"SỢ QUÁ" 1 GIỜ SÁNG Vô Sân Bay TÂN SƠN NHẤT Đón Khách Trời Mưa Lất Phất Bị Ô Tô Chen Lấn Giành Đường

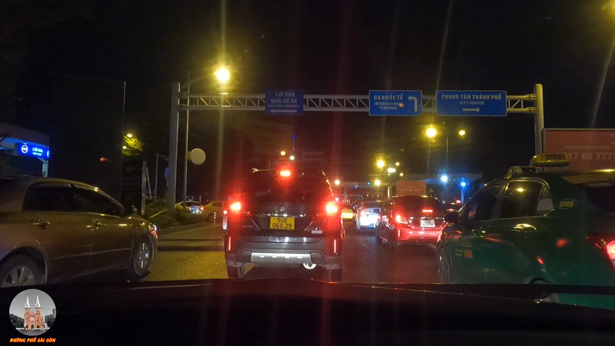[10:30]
Nếu mà về Vũng Tàu cũng phải 2 tiếng cô chú chị. Rất là đông. Đó, ở đây chúng ta mới thấy là có xe biển vàng nè. Hồi nãy giờ em chưa thấy xe biển vàng.
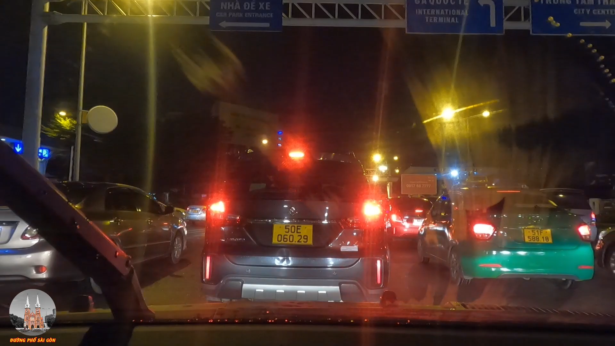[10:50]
Hình như xe biển vàng là đậu ở một cái bãi khác đó cô chú chị. Nếu mà chúng ta muốn bút xe công nghệ hoặc là bút taxi là phải ra một cái bãi khác hay sao á. Chứ hồi nãy là trong cái làn B với làn C là em không có thấy cái xe biển vàng, không thấy xe taxi. Hình như làn B với làn C là chỉ cho xe gia đình thôi. Rồi bây giờ chúng ta bắt đầu nhích từng mét một để chúng ta đóng phí ra khỏi sân bay.
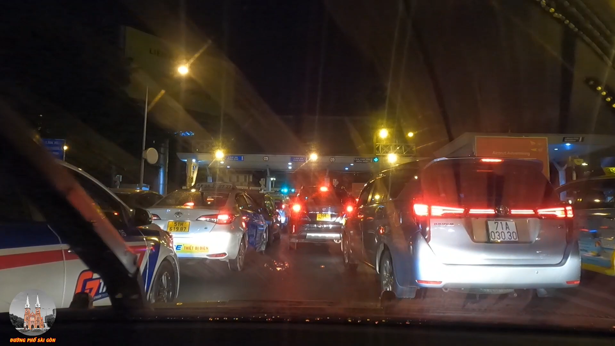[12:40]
Va quẹt một cái là kẹt xe nữa. Ở bên trái anh taxi cũng đang chen vô cái làn của mình. Bên phải cũng có xe chen vô cái làn của mình. Cuối cùng mình chạy giữa mình lại thiệt thòi. Mình mà cương với người ta thì nó lại va quẹt, rồi lại chậm cái hành trình của mình.
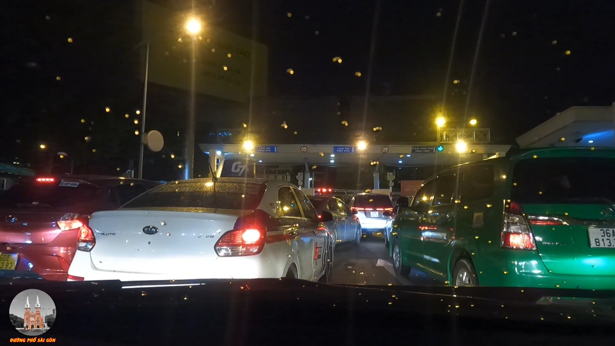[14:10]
Đó, cái anh màu đỏ anh tiếp tục anh chen qua nè cô chị. Cái làn bên kia hình như đang bị đóng. Cái làn bên tay trái của chú chị là hình như là đang bị đóng, không có đi được, nên là các xe là bên trái đều đổ qua cái làn giữa này hết.
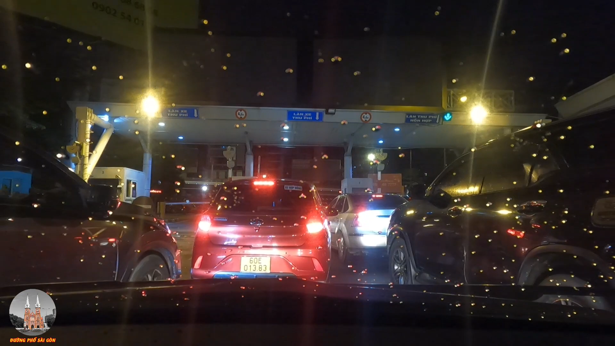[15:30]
Nên là cái này chạy mà cứ cương cương nhau là dễ va chạm lắm. Mọi người thấy là có vài hạt mưa ha. Lâu lâu em mới gạt cần gạt nước tại vì mưa nó không có lớn. Lâu lâu có vài giọt nó rớt xuống thì mình thấy nhiều thì mình gạt thôi, chứ gạt hoài thì nó bị khô cái cần gạt nước, tại vì nước không có nhiều cô chú chị. Nó bị rít, nó tạo ra cái tiếng kêu.
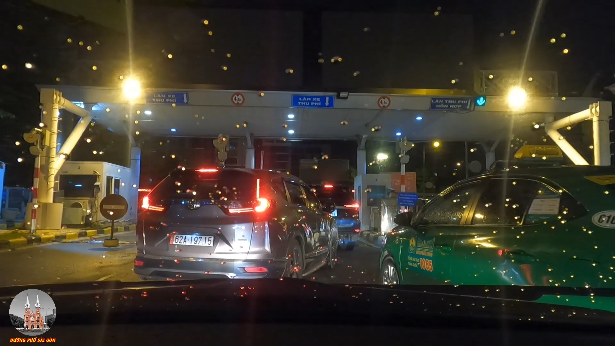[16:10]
Quá trời xe chen luôn, hết bên phải đến bên trái. Bây giờ mình mà đi nhanh cũng không được, mình mà đạp ga nhanh là nó sẽ chạm vô một trong hai xe, nên là phải nhường.
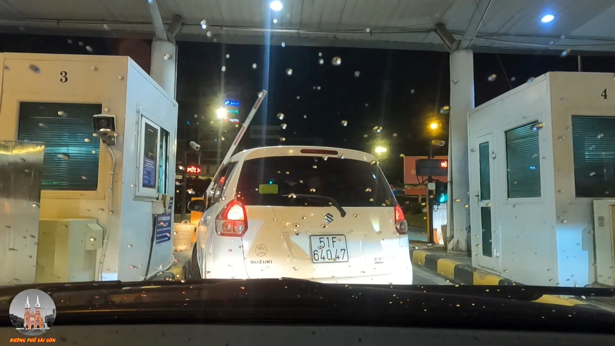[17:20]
Rồi, mình ra cô chú chị ơi, đóng phí 10.000.
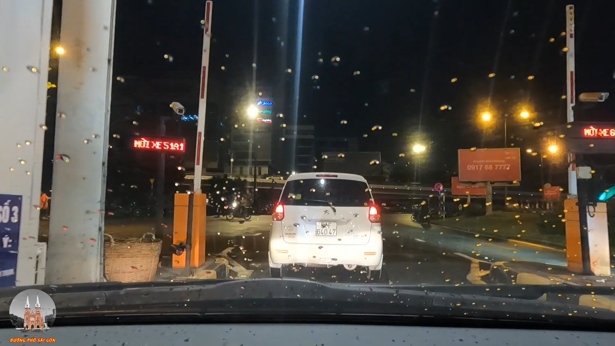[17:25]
Rồi như vậy là chúng ta đã thoát ra được khỏi sân bay Tân Sơn Nhất.
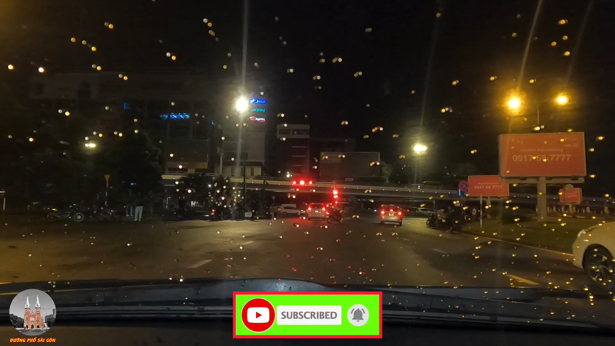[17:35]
Thời gian chúng ta vào sân bay đón khách đến khi chúng ta ra ngoài cổng sân bay là khoảng gần 18 phút của chú chị. Khoảng 17 phút ha. Bây giờ chúng ta sẽ dừng đèn đỏ, chúng ta đi đường Hồng Hà để chúng ta về Phạm Văn Đồng cho nó nhanh của chú chị. Đường Phạm Văn Đồng nó bự, đi nó thoải mái lắm. Rồi, đèn xanh lên đường.